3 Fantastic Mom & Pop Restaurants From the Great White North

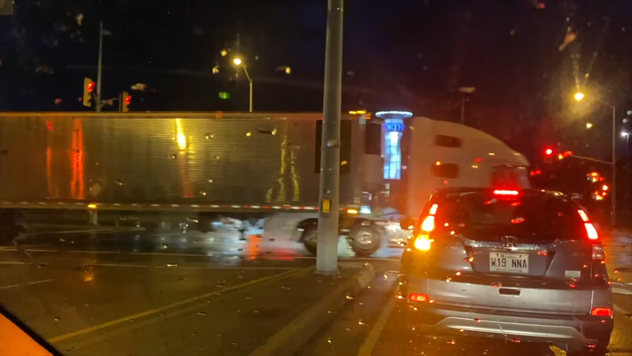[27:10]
So there is the North Gate Shopping Center,
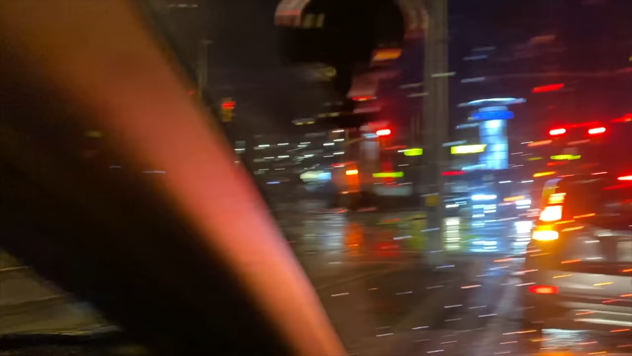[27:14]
and I believe over there somewhere is the RV. So I'm gonna park somewhere close to them, because they obviously maybe know that you can park there overnight. We'll see.
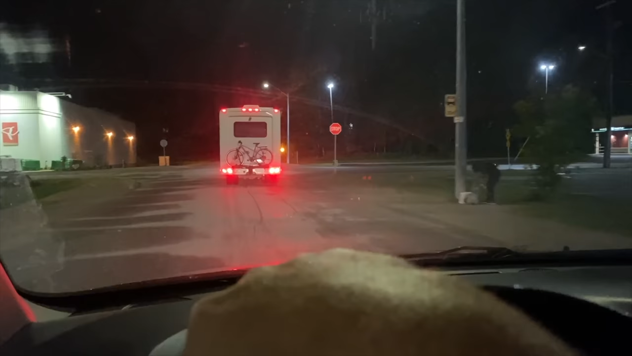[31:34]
Oh my goodness, there's a little, what do they call them, Silver Stream? Or look at that beautiful trailer. Oh my goodness, that's a toaster.